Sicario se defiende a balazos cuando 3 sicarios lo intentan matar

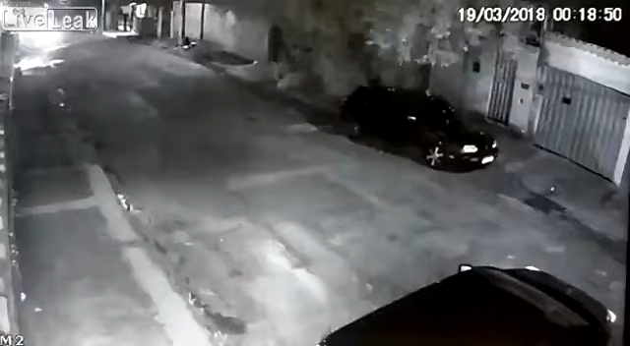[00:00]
Tô, tô bom lá, zero zero um. Zero zero um aqui, lá da Esperrocho. Não achou ninguém mesmo, não, né? Não tinha um contato, não achou ninguém, não, né? Esse PT é bom, ele já furou o carro. Corta pra galera. Estamos aqui no carro aqui da chamada. Não tem atividade, não, pai. O policial aqui não tem atividade, não.
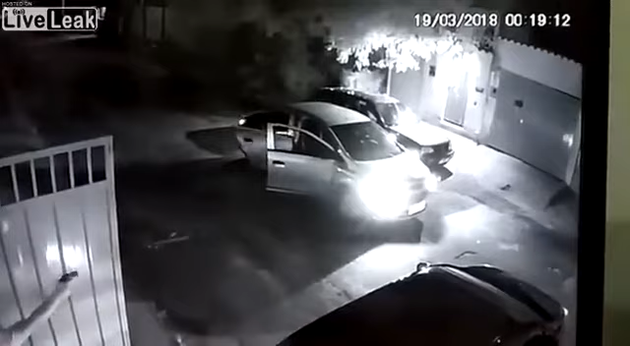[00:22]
Não, não parou assim, cara. Eles são só portando uma briga ali, fogo livre. O motorista parece que foi desesperado pra sair. Ele não conseguia. O cupom é zero meia quatro.